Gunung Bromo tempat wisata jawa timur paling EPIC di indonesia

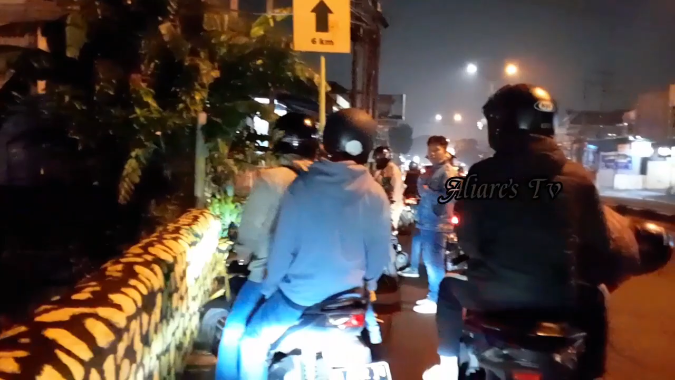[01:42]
daerah Pasuruan ya, karena mau lihat sunrise sepertinya, seperti itu ya guys ya. Tujuan ini kurang lebih ada 10 sepeda. Sekarang sudah jam 1 lewat ya. Sudah jam 1 lewat. Ini pelat M semua ya. Ini kumpulan dari potong rambut ya.
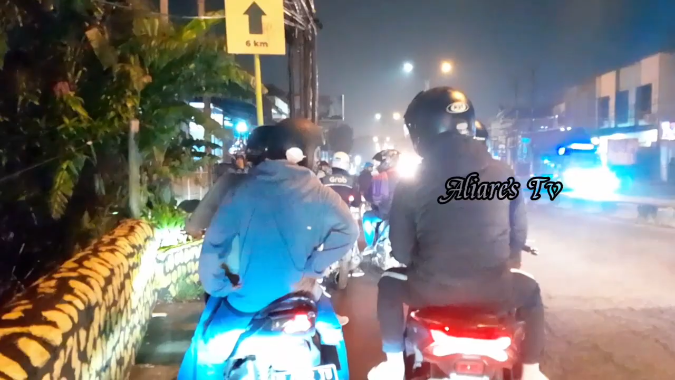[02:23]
karena jalannya ini memang sangat ramai sekali ya. Oke. Bismillahirrahmanirrahim. Our hearts beat to the city streets. We begin to feel the fire.
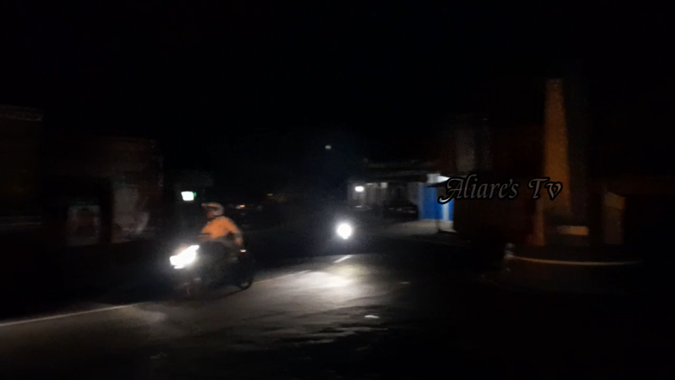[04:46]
Ini masih berada di puncak pertama di depan Indomaret.
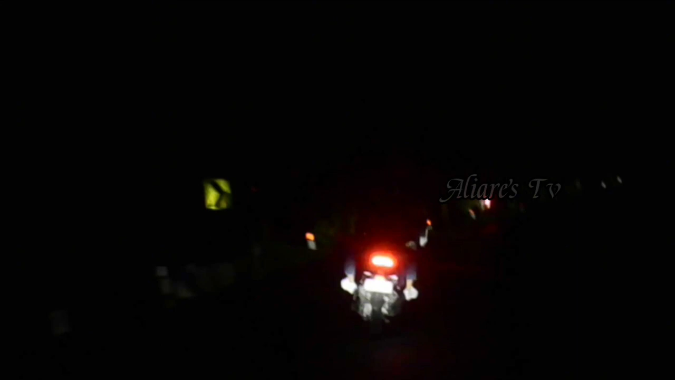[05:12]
Asik untuk jalannya, banyak tikungan dan juga tanjakan. Jadi buat teman-teman semua yang ingin mau ke Bromo, perlu kalian hati-hati aja ya.